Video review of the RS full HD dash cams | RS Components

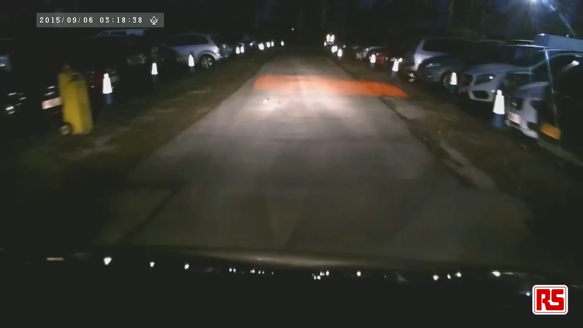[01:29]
It works equally well at night as it does in the bright sunlight and will adapt well if the light conditions change quickly such as when exiting a tunnel.